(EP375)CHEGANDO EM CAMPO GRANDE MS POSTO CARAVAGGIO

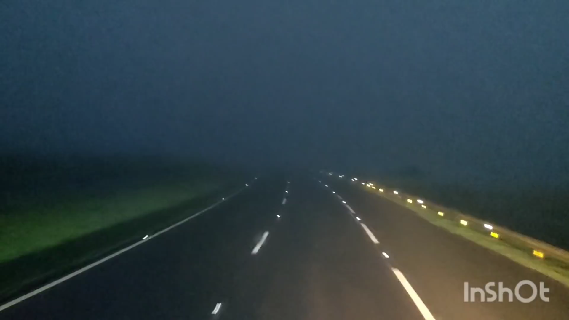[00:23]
Falta 166 quilômetros para chegar no Caravaggio, em Campo Grande. Se agora nesse horário tá desse jeito, imagina na madrugada como é que fica isso.
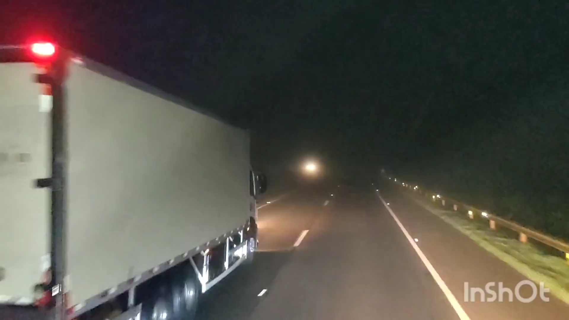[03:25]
Farol de neblina, o farol, farol baixo e o farol de neblina. Aí esse aqui é o farol alto, ó. Você liga ele, não dá para enxergar nada, né?
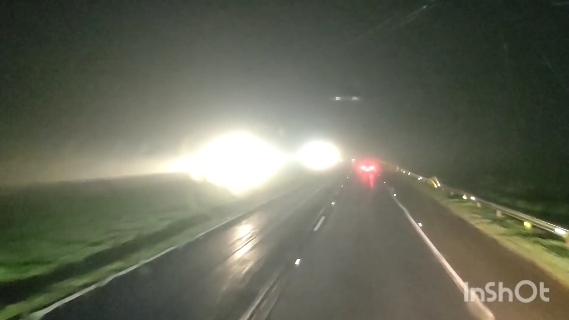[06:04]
O farol baixo e o farol de neblina. Eu não sei como é que esses caras não tem medo, olha como é que anda isso.
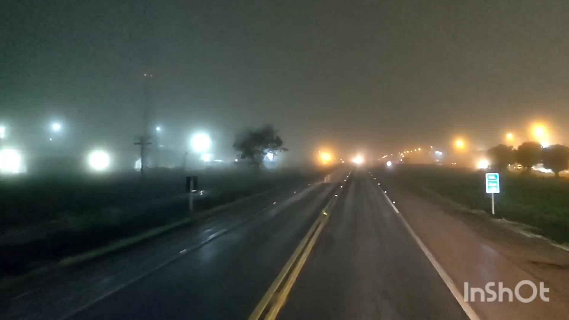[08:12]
Não é a câmera que tá embaçada, pessoal, é a neblina lá fora, viu? Falta 140 km para chegar lá no posto Caravaggio, em Campo Grande.
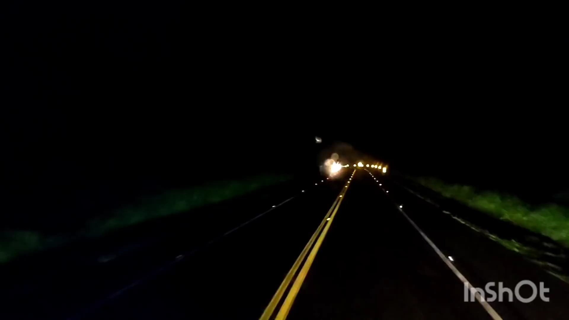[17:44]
Pessoal, 20 horas 7 minutos horário de Brasília, 19 horas 7 minutos horário do Mato Grosso do Sul. Faltando apenas 75 quilômetros para chegar no posto Caravaggio em Campo Grande. Olha aí, a chuva deu uma aliviada, a neblina também aqui já melhorou bastante.
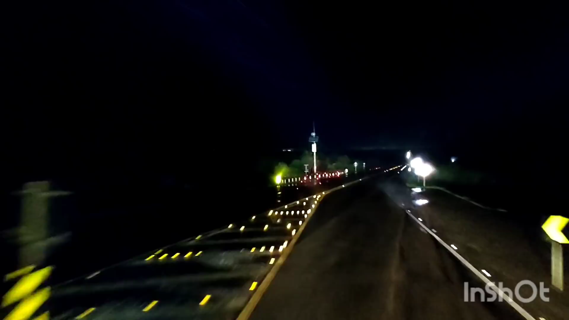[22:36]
Meu povo, 19 quilômetros só que falta. Essas luzes aí já é Campo Grande. É uma pena que eu tô chegando aqui de noite, né, pessoal? Essa chegada aqui é bonito pra caramba, chegando de dia pra você ver a cidade.
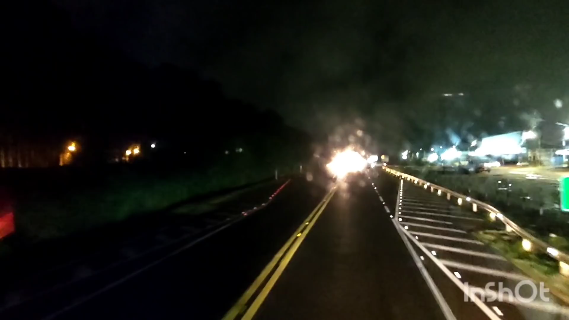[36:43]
Posto Caravaggio é bem a curva aqui, ó. É ruim de entrar nele.
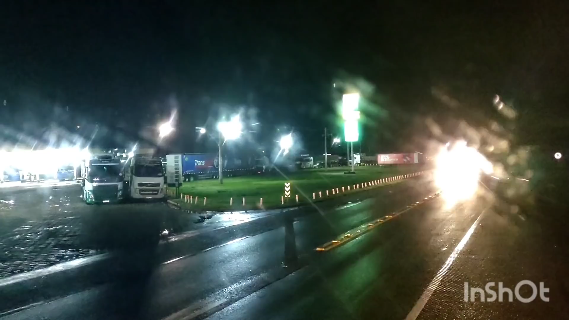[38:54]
Dá de um lado, não dá do outro. Os caras não colaboram pra gente.